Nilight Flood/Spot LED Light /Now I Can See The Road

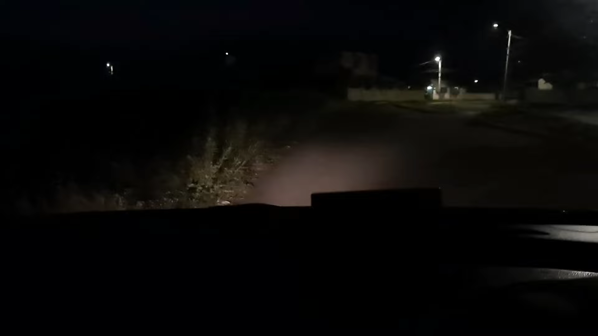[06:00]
folks trust me it's like night and day difference this is with the night light off this is with it on whole lot of light especially over on the left which is good this is with the bright so the bright the brighter the headlight doesn't even make sense it doesn't even make sense